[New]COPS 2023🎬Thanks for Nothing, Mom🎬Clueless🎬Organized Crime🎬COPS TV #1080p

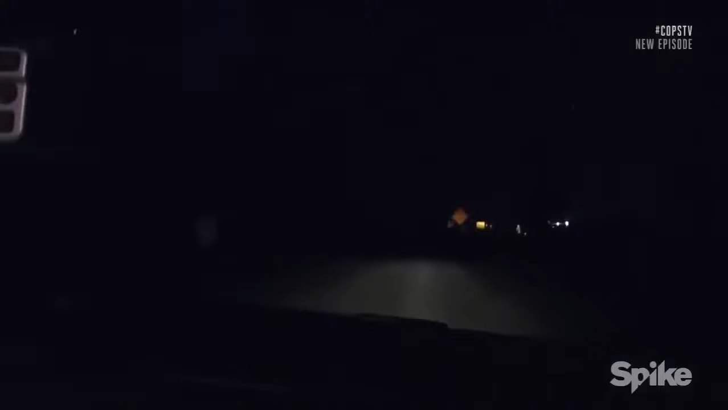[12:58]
There's a suspicious vehicle that just pulled into this truck stop up here.
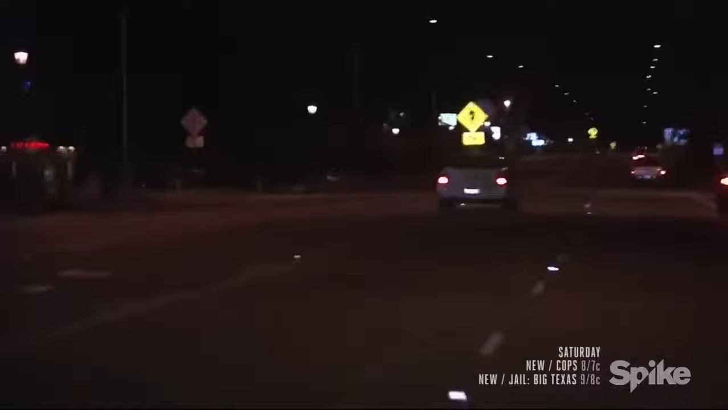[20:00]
We got a number of officers that are getting ahead of us with stop sticks, which gives us a good chance to eliminate this thing.
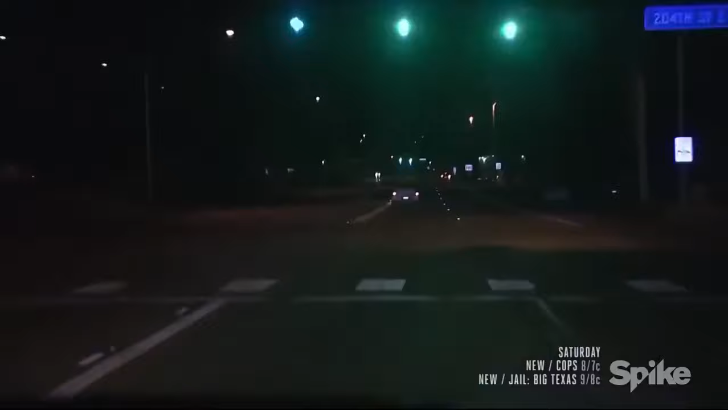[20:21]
We don't have a whole lot of traffic out right now, so keep it going for now. You know, we want to do our best to get this car stopped. He's put into the community at with his driving. This thing's covered quite a bit of ground, maintaining the speeds between, you know, 60 and 90. He's getting ready to bail.
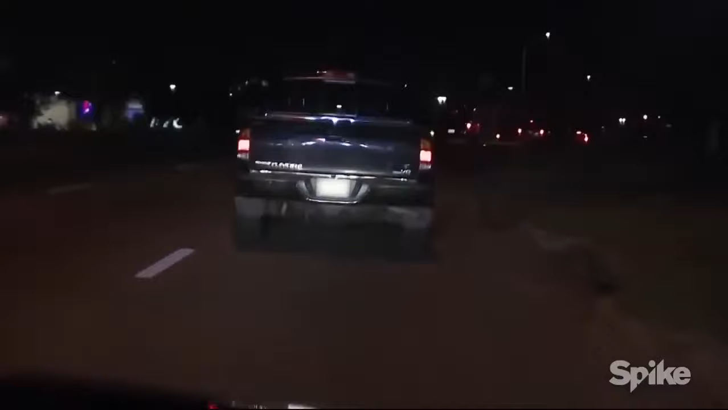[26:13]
I got him lit up. Henry 4-5.
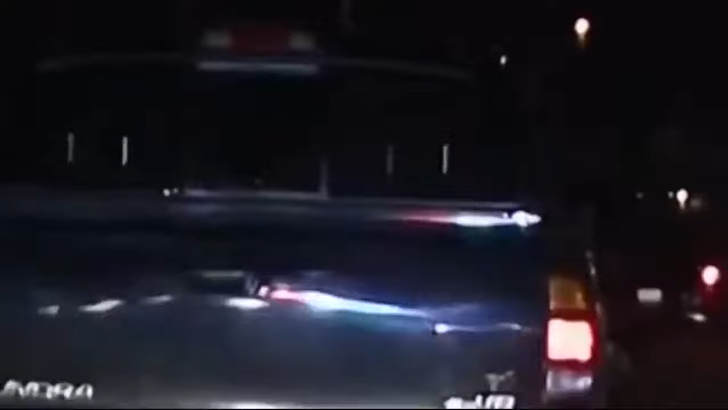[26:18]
I got a black Chevrolet pickup. It looked like he might have hit a vehicle down the street.
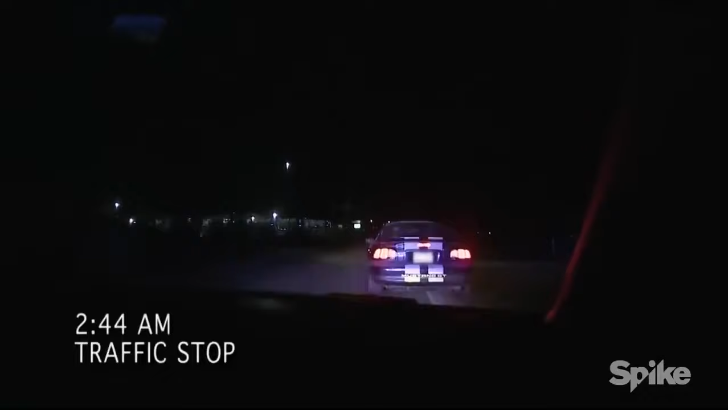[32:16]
We're going to go ahead and make a traffic stop. Just let them know it's out.